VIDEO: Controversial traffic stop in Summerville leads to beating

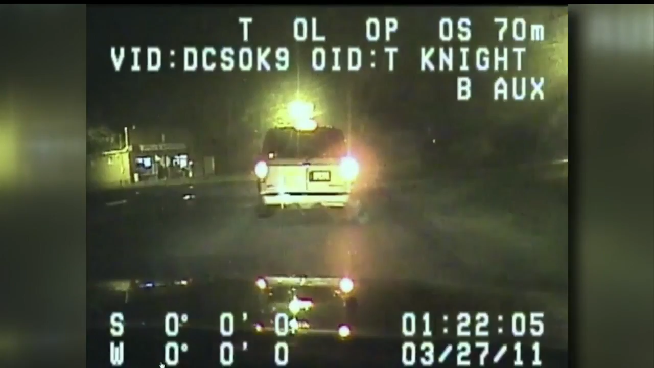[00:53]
Dashcam video from 2011 shows Kelvin Hayes signal and make what appears to be a regular left turn, but a Dorchester County deputy pulls him over anyway.